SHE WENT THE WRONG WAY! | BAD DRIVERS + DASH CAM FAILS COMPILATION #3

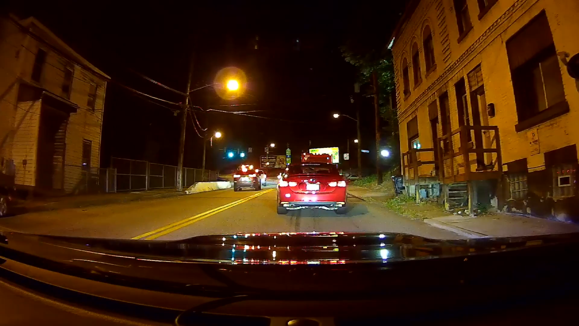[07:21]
What is going on here? What is it, like an escort?
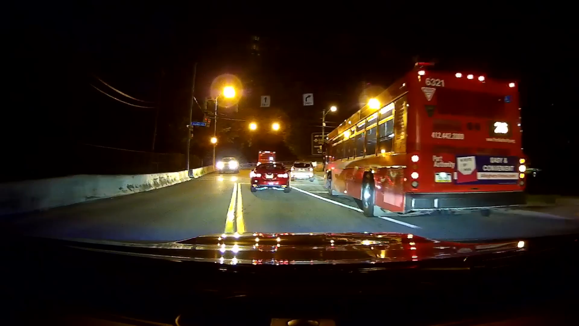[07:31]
What the fuck was that? The cop, but there was like three, four normal cars behind him. Never seen that before.
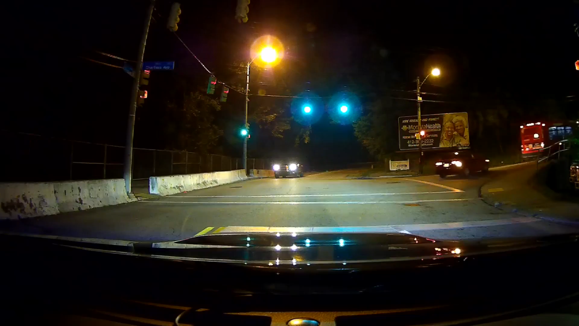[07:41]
That was interesting. Look at this idiot.
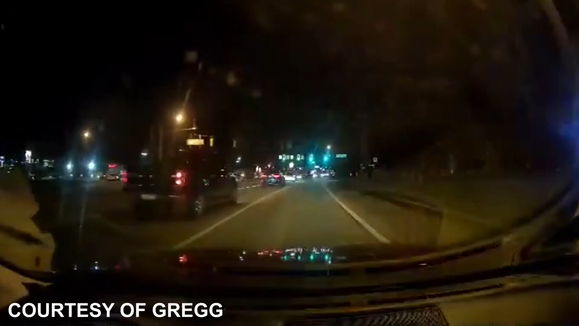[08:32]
If you ain't gonna pass, get over. Look at this.